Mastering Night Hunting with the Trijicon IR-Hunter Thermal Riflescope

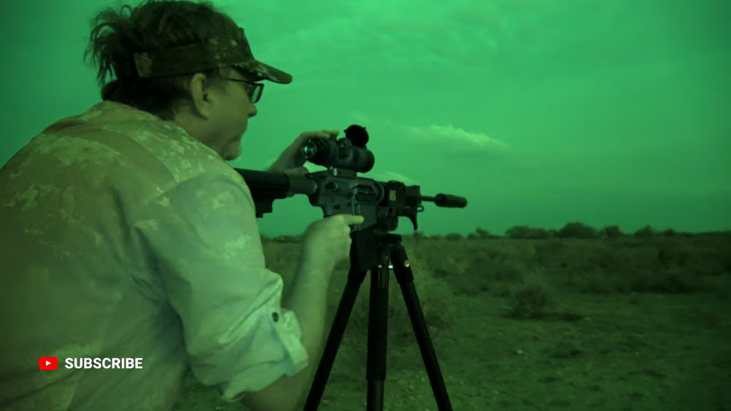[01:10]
But I've shot enough of them and I've been on enough hunts that the things that I've found to be challenging with a lot of the models is the setup process, going through the menus, understanding how to use it. It makes it a challenge. You know, one thing about Trijicon, when they come out with a product, they've done a tremendous amount of testing.
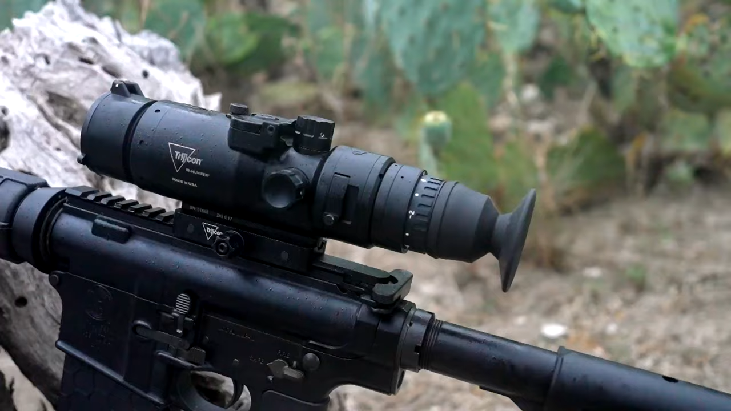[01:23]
They stand behind it, their engineers, their staff, they work on it a lot.
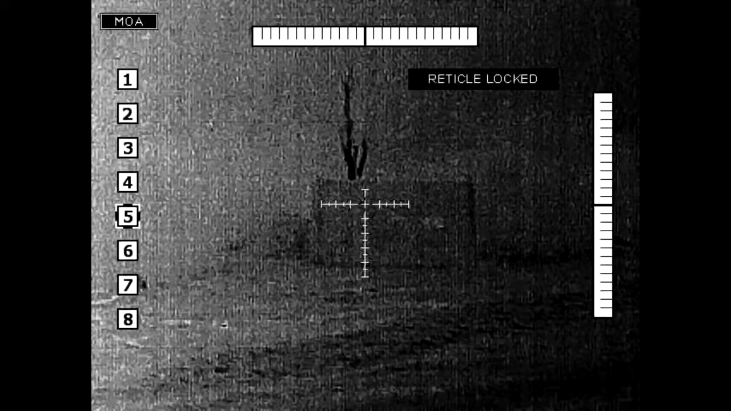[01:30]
And when you look at how easy these menus are to use,
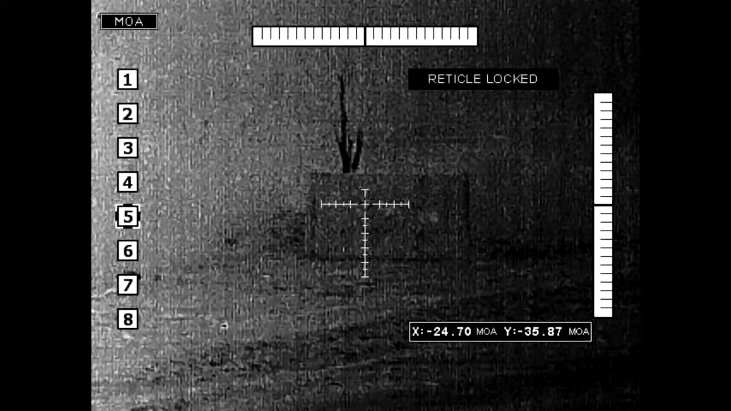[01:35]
it makes it makes this their newest models so fun to go play with.
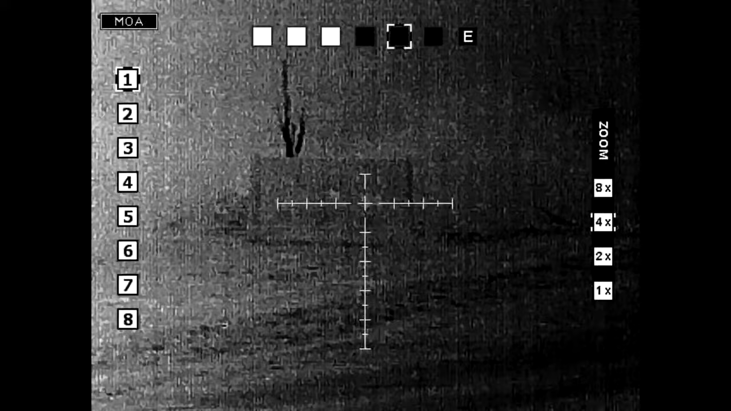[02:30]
And to site it in, that's even easier, in my opinion, in comparison to some of the other models. So you just feel more confident, so to speak, when you're out in the field. No question about it, you know, in the nighttime, everything's clumsier.
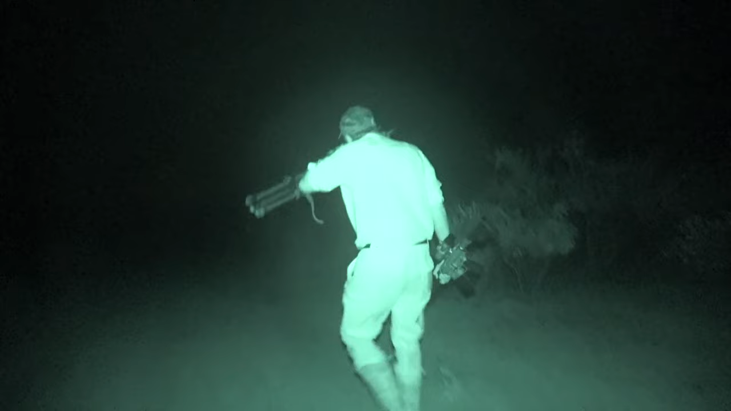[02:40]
You're trying to carry your gear, you're trying to, you know, not run into bushes that you can't barely see.
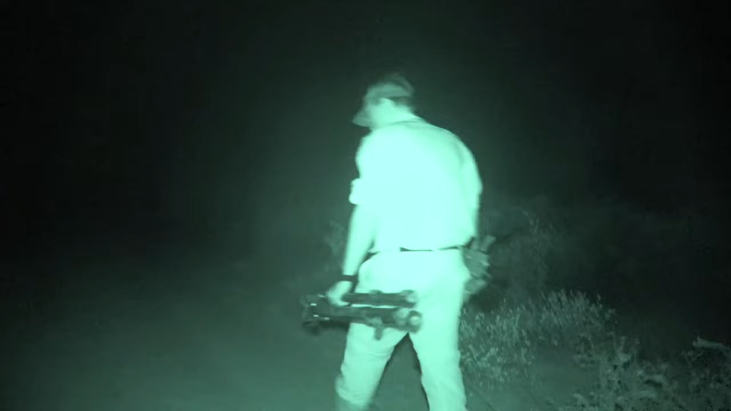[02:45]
I run into bushes when it's daylight, and you can imagine how bad it is during the dark.
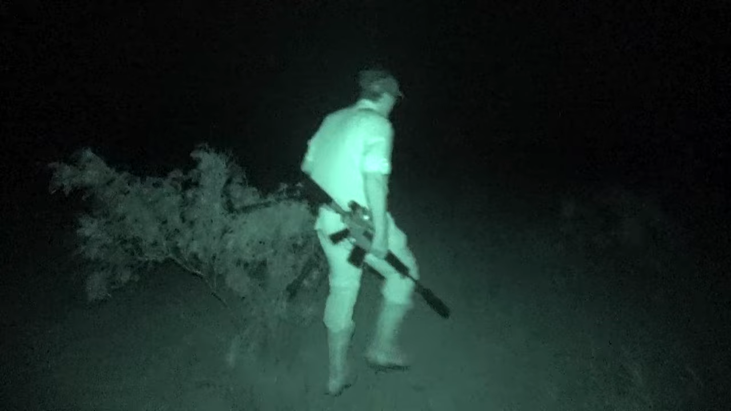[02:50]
And so while you're trying to get set up, you want something that's so easy, so simple, and quick to use.
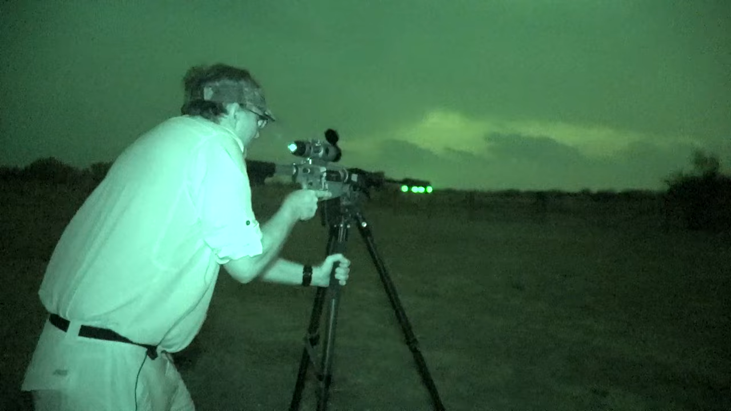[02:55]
You turn it on, you let it go through its setup, you flip up the front lens cover,
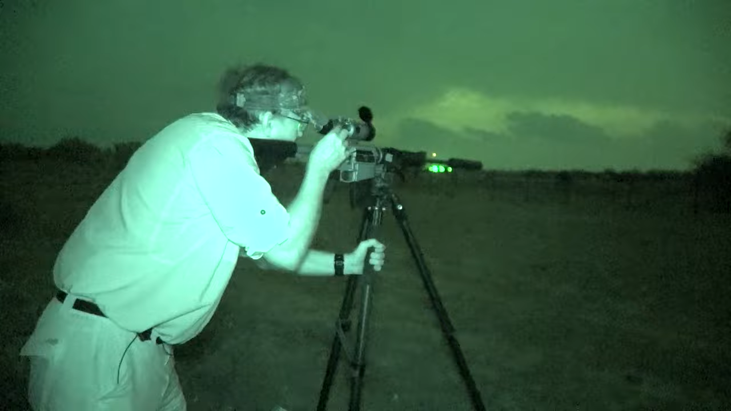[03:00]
and you immediately have a great sight picture. Now you can adjust your magnification.
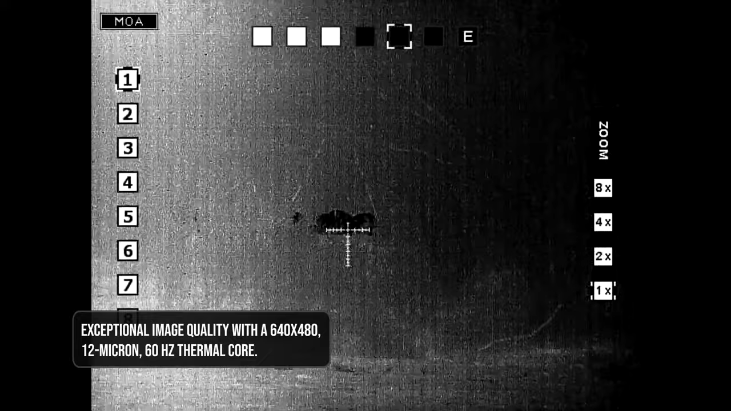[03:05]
Different models are going to allow you to do different things.
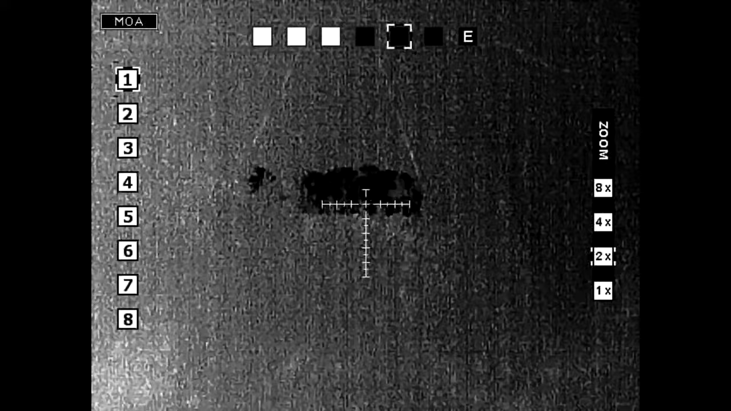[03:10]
You can adjust what, how you want your targets to look. You can adjust your reticle.
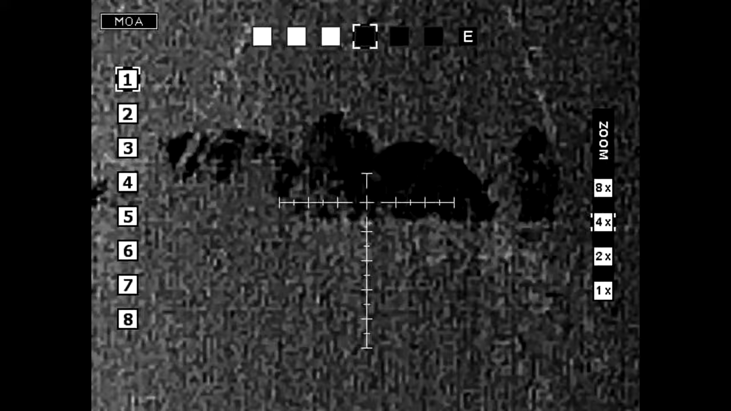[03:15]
It just makes the experience more enjoyable while you're out in the field.
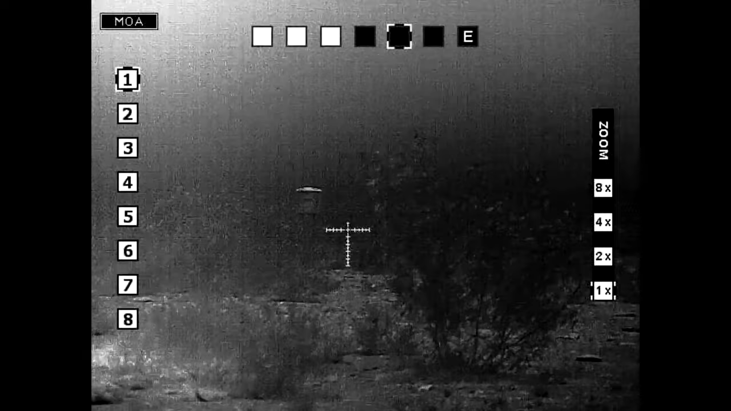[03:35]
something like this to where you can see things at night you don't normally see. Everything's different.
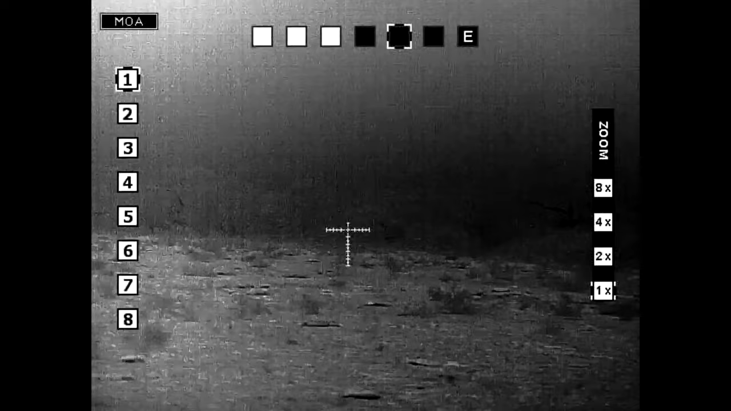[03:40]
The way you move, the way you handle things, and then all of a sudden you're kind of scanning across there. I've got the Nutri-Gicon right here that allows you, it's so easy to set up,
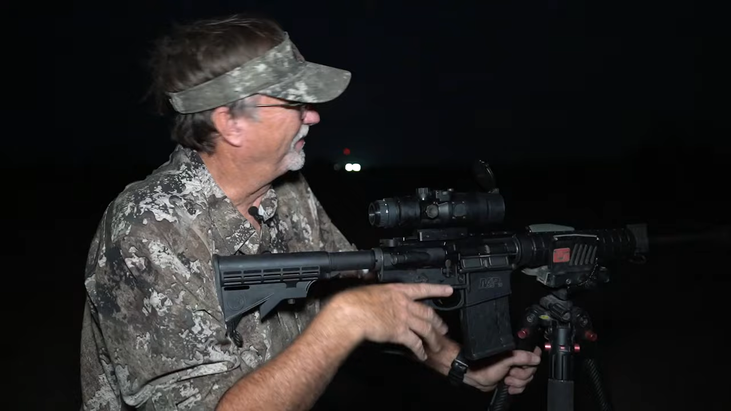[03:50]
but what I'm able to do is, I mean, I'm looking at jackrabbits out there in their ears.
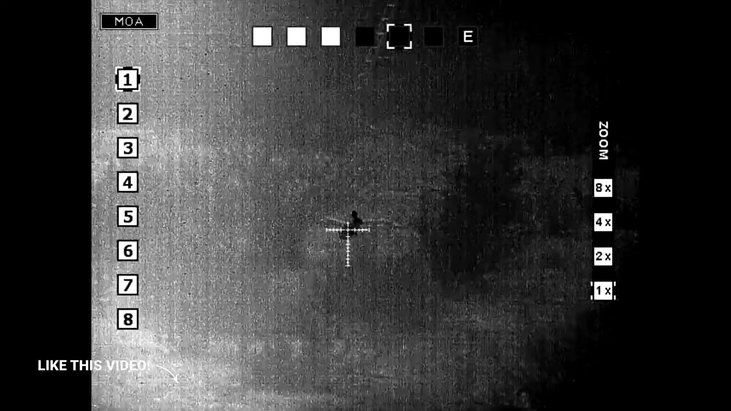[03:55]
I'm looking at quail running around. You're scanning across, there's a cow, and all of a sudden, check that out.
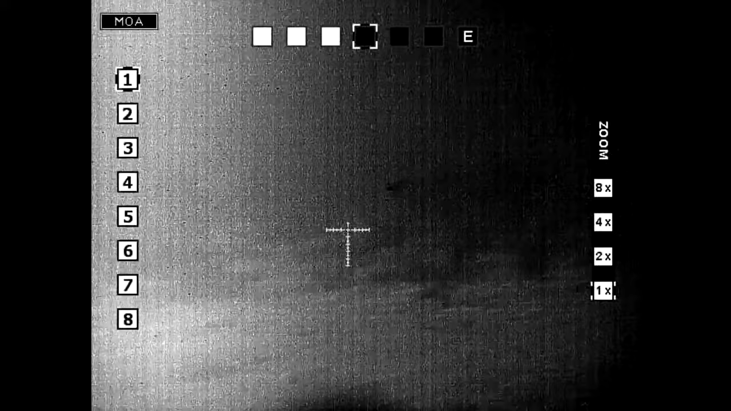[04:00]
There's a bunch of pigs running. They're coming in. These are mostly all small pigs under probably 20,
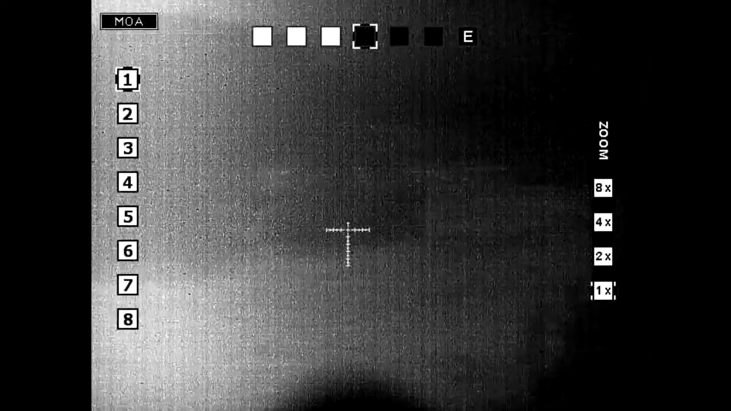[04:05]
25 pounds, but when you're watching them and you're kind of zoned in on trying to get one,
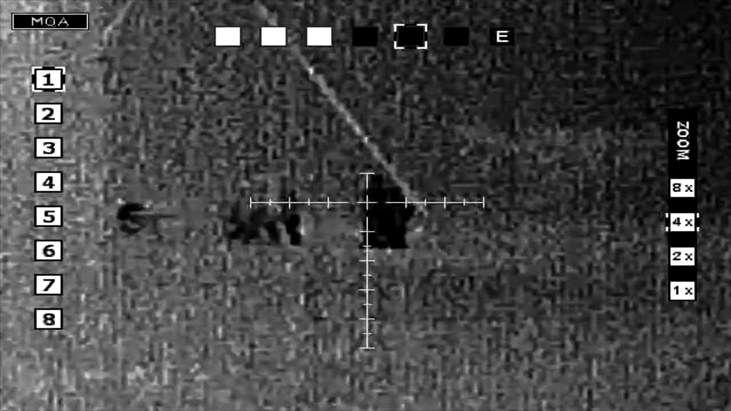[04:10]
I mean, my heart pounds just as much doing this as if I'm shooting a giant white tail. I want to hunt and I want to enjoy.
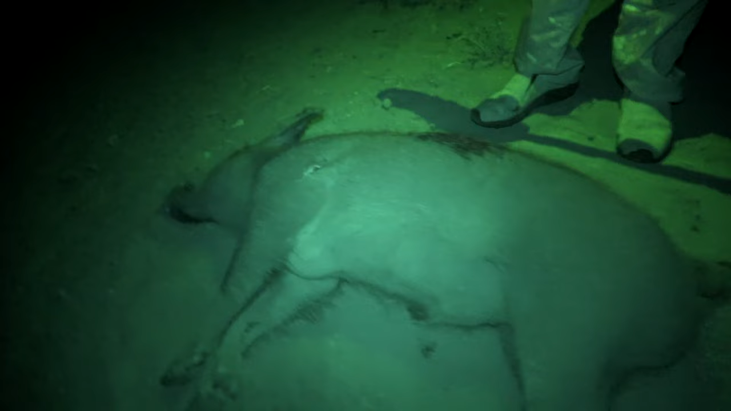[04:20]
I don't want to be trying to operate, you know, 9,000 different buttons out there.
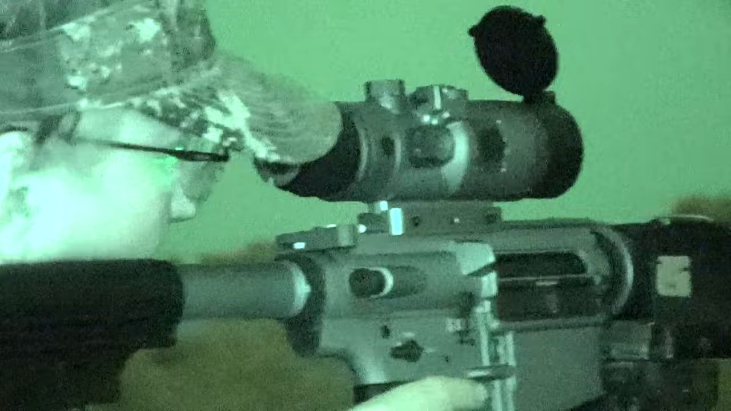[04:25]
Mostly, I'm focused on my magnification more often than not.
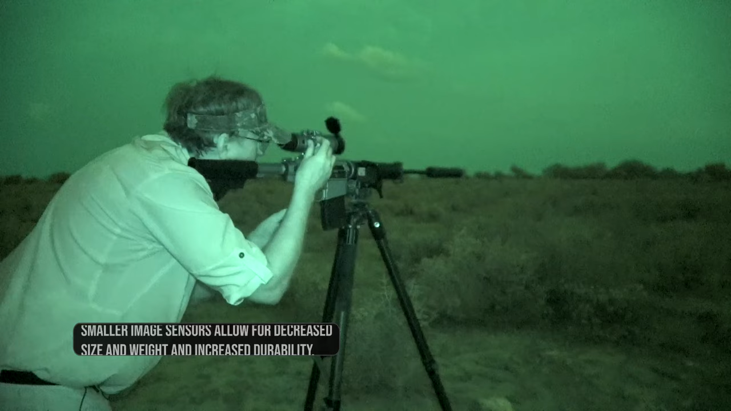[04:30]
You know, 1 to 8 is the model that I've got the choices on the right hand side with just a very simple dial to adjust it.
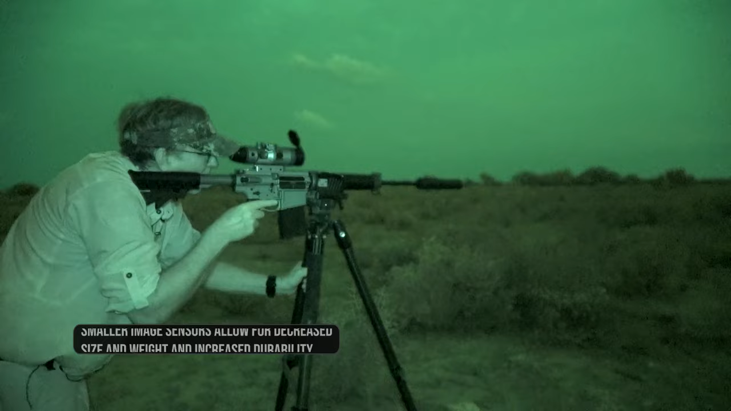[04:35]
2 to 4 really is, you know, where I'm probably shooting the most.
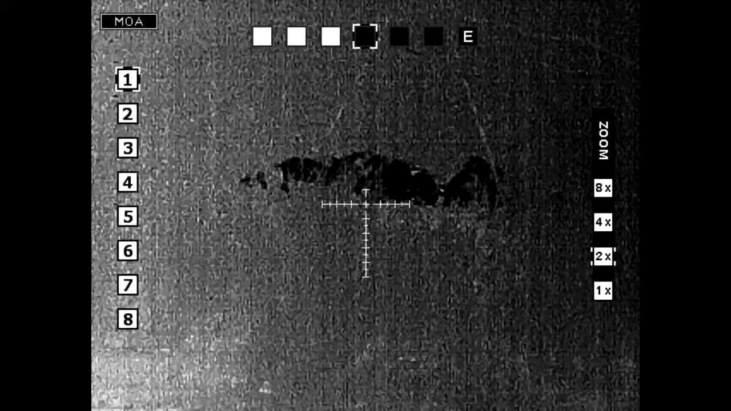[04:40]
It really gives you a crisp, clear picture in those situations. I mean, you can see the ears of a jackrabbit. You can see quail running around. It is just so clear and so awesome to look
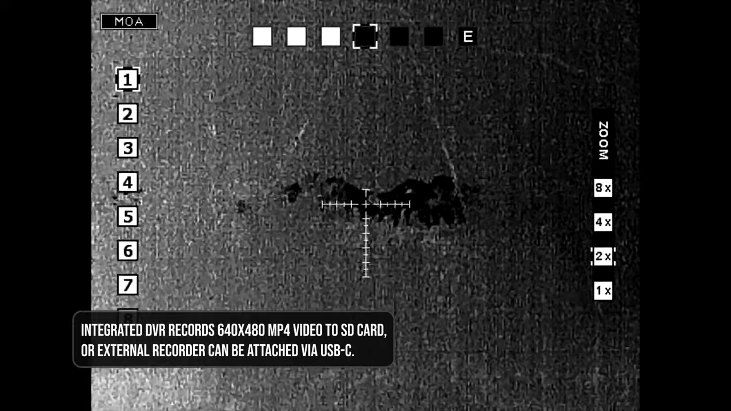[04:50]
at that type of data when you're in the dark, when you're not supposed to be out there normally doing anything,
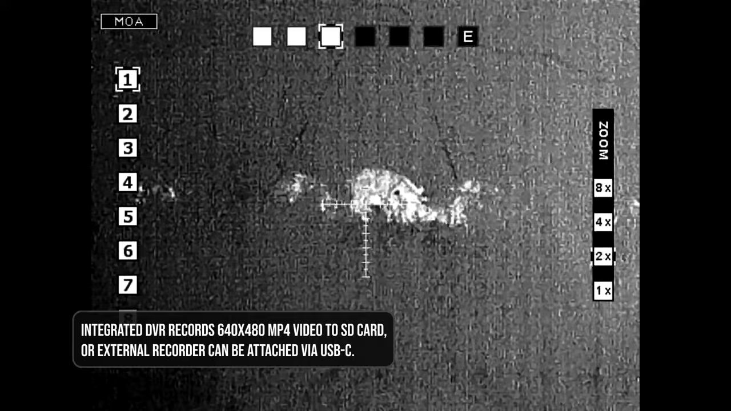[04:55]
and then when you see a pig, you know,
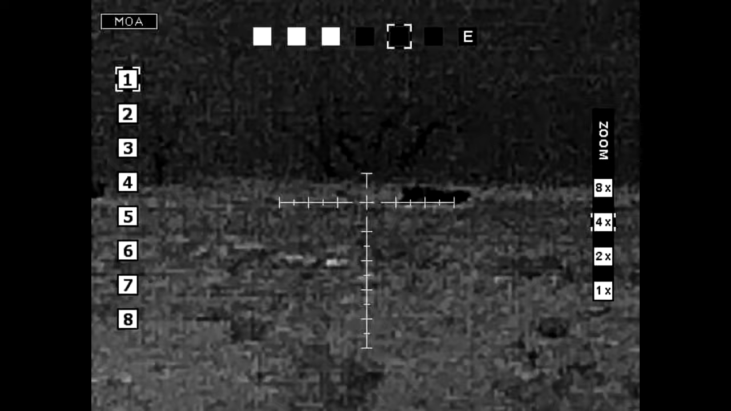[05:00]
whether he's laying down or he's out in the field rooting around eating and you're kind of glassing or even better yet,
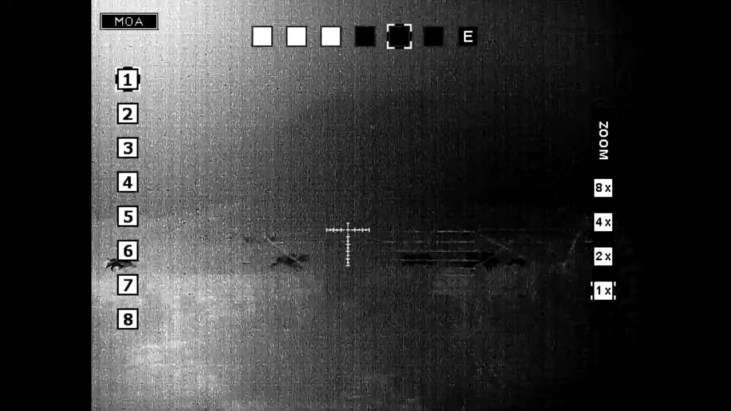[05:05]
you're scanning a big field and here comes a group of 10 or 20 of them running by and crossing into the area,
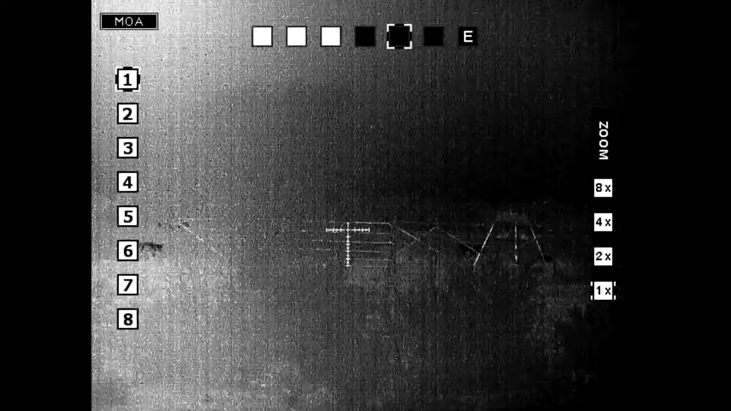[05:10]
you can definitively tell what your target is, what you're looking at and what they're doing.